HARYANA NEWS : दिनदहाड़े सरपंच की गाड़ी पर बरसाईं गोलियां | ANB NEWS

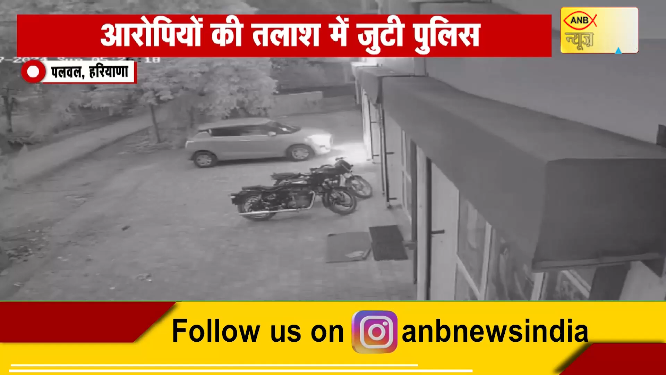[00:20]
की घटना में जिम के बाहर लगे सिसी टीवी कैमरे में ये पूरी घटना कैद होगे सोचना पर हसन पुर्धाना पुलिस मौके पर पहुँची और सिसे टीवी फोटेस के अधार पर मामला दर्चकर पुलिस आरोपियों की तलास में जुट गई है